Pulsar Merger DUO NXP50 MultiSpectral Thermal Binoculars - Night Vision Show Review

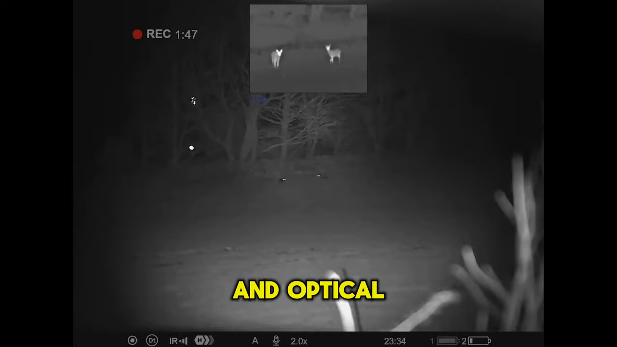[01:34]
in thermal and optical channel or you can have optical channel picture in picture with thermal so really excited about getting these a bit of a run out tonight so
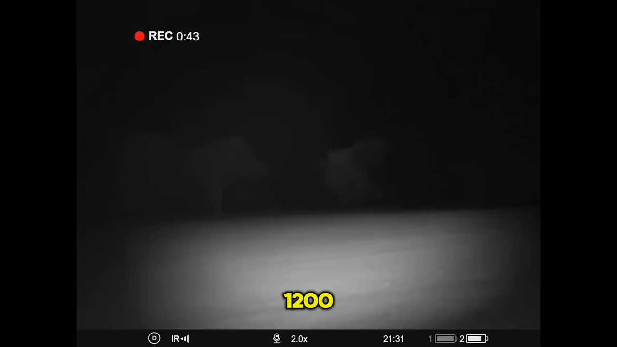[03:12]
optical channel in black and white what the beauty of that
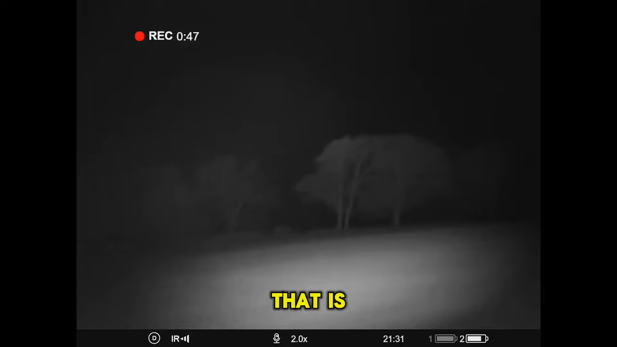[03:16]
is with the additional ir that sits just on the bottom there you can see it you do get some movement within that so you can focus it and try and point it out a little bit um as soon as you put that into the duo mode with the old switcheroo button
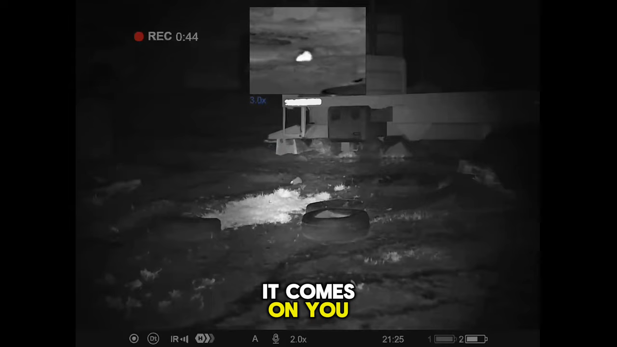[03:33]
it comes on you can adjust that through the
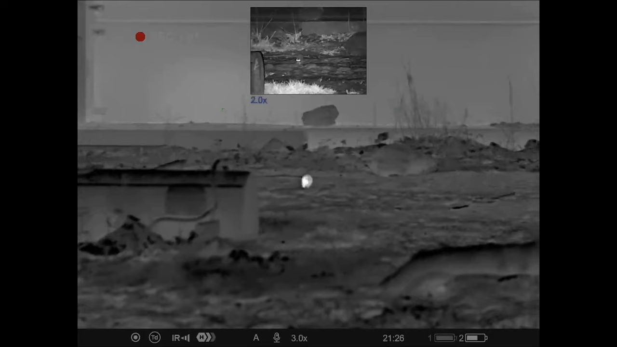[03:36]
minus button you can activate that
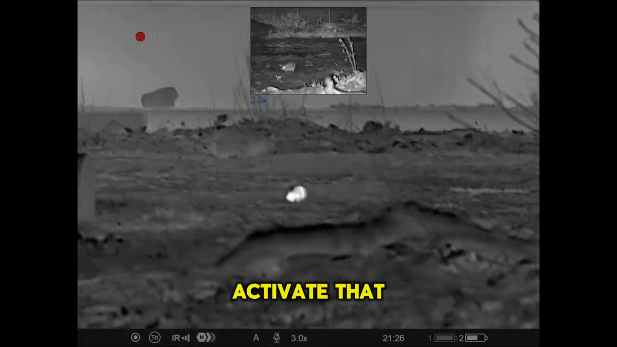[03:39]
a press and hold that will turn the ir on or you've got three brightness settings there by pressing
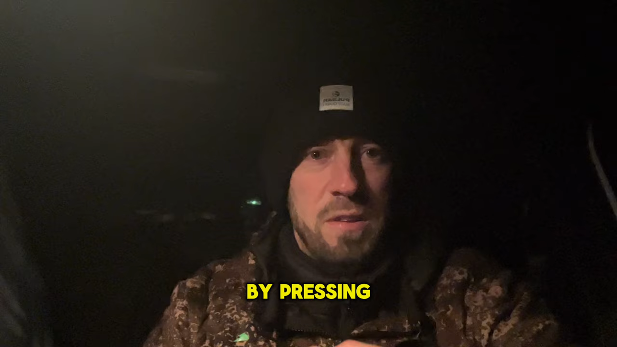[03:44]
that that'll up it up to one two or three um yeah but even as you'll see from some of the footage there with no
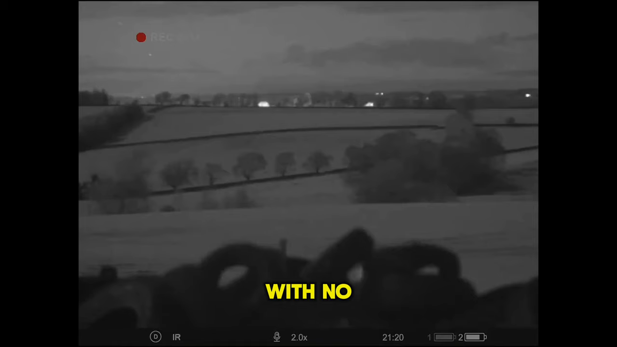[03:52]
ir on now i'm i'm up in northumberland this is an
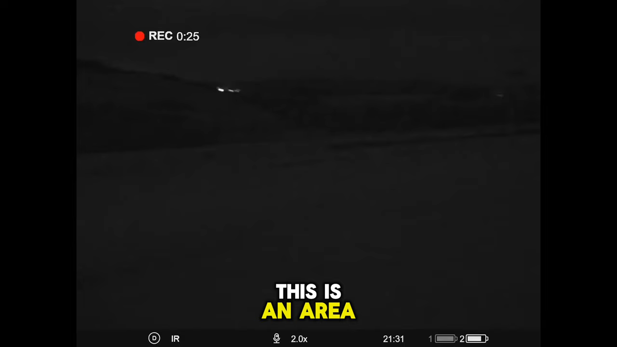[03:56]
area classed as dark skies so it is
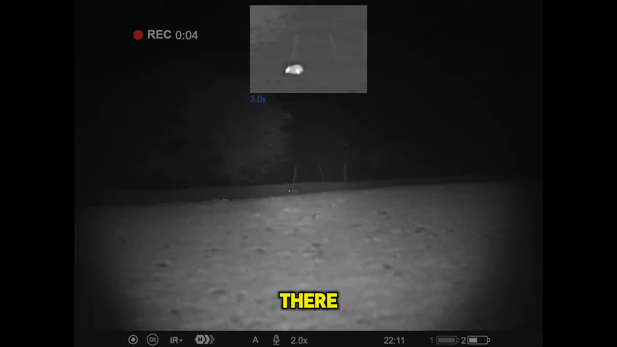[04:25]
and then switching around to the right that's a good 600 odd yards that so
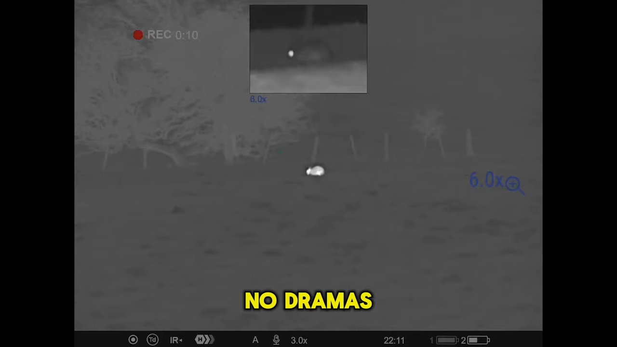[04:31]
no dramas with the capability of that 940 that's on there it can see or any brightness sort of setting
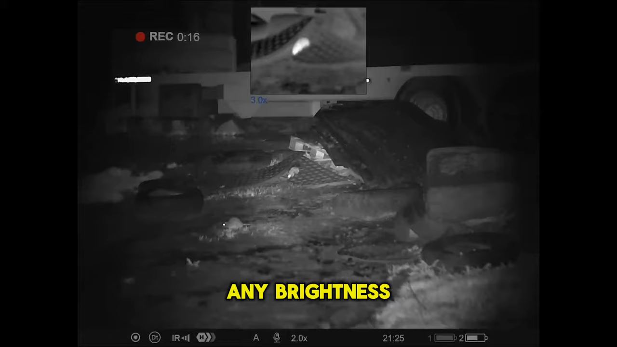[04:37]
uh it'd be probably nice to see a little bit of a focus on that one if you could adjust that because that sits that sits back a little bit there and you get a tiny little bit of flare when you when you're adjusting
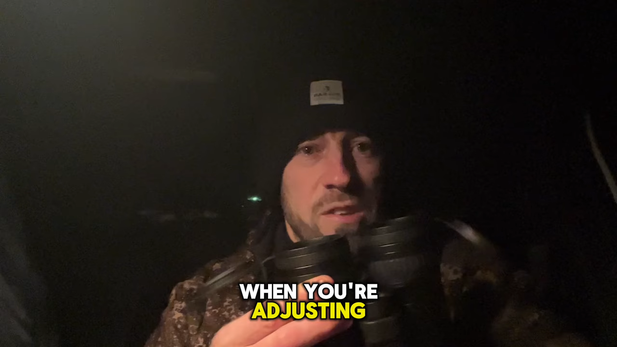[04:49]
uh your focuses
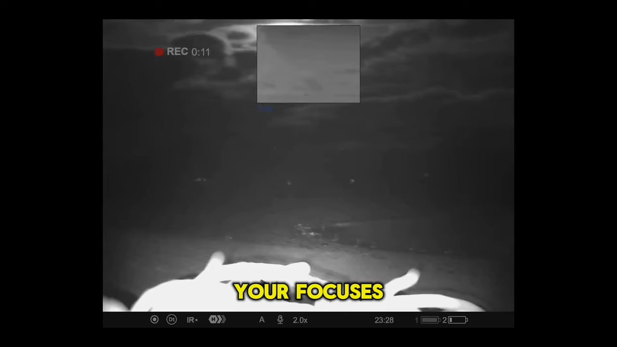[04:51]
on either side there your hand sort of gets underneath that and
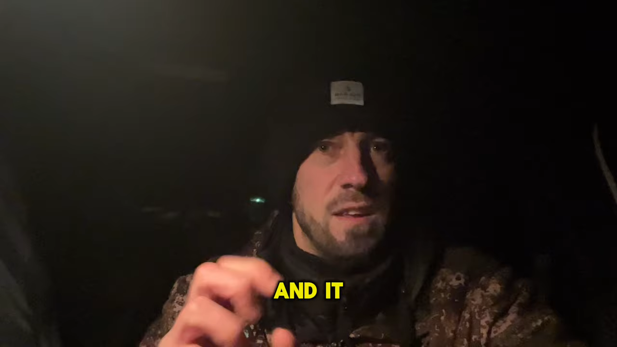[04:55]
it it flares a little bit but that's that's a minor thing again if you're using um an ir on say you're using a night vision device like a c50 or an alpex
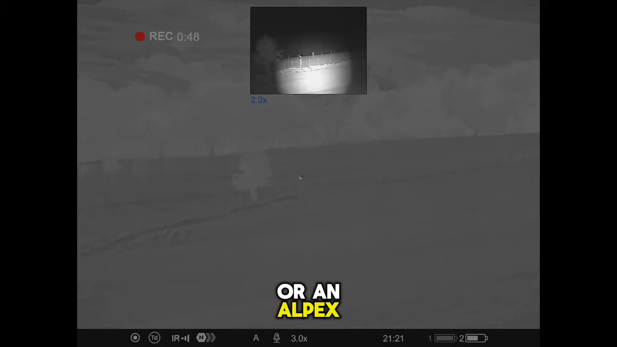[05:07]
you could always use the torch or the ir illuminator off your
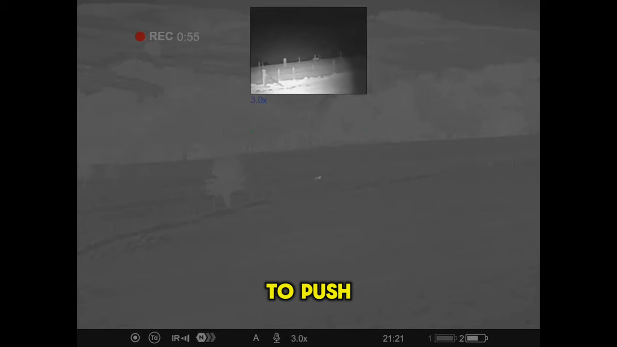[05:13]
scope to push the distance so i did that as well and i've seen seven eight hundred yards and it
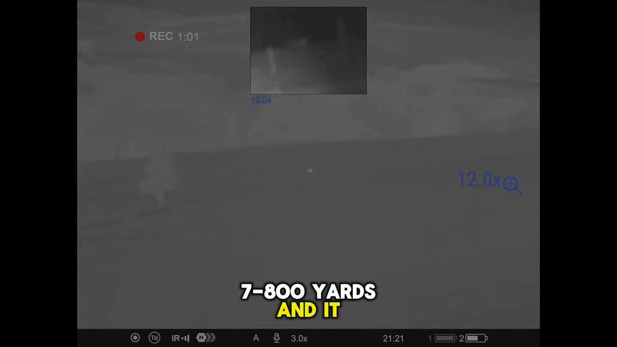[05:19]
gives you a much cleaner image um with that being such a small ir on there like the close um
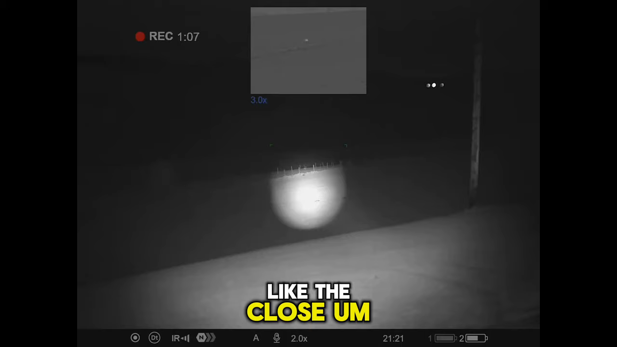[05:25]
close range stuff it lights it up really nice clear image up to time
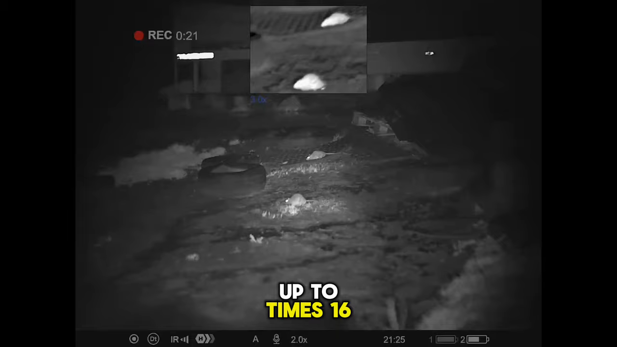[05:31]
16 on that it is all usable zoom all usable mag range so absolutely bang on
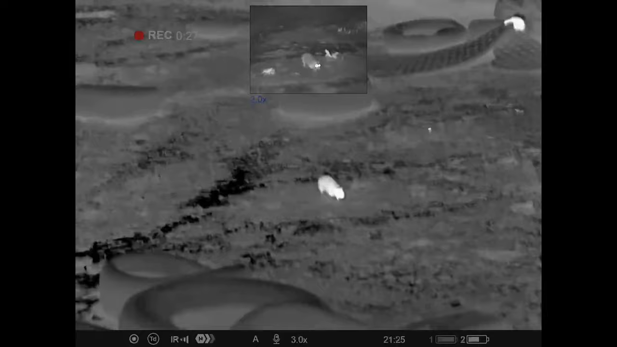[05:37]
um they're an heavy beast they're a lot heavier than me xls um